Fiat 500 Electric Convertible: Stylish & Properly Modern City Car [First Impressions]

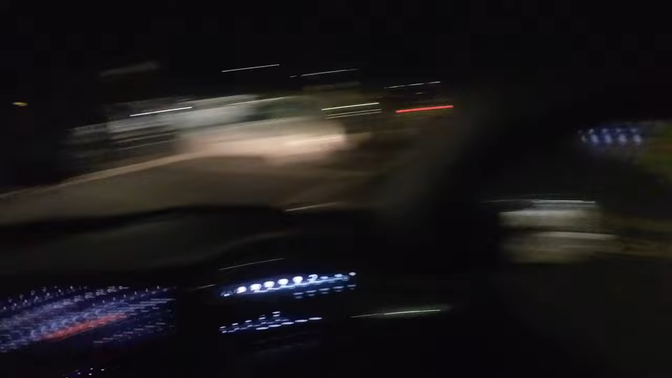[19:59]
Obtained my food and right after I got back to the car the charger became available. So I quickly moved over.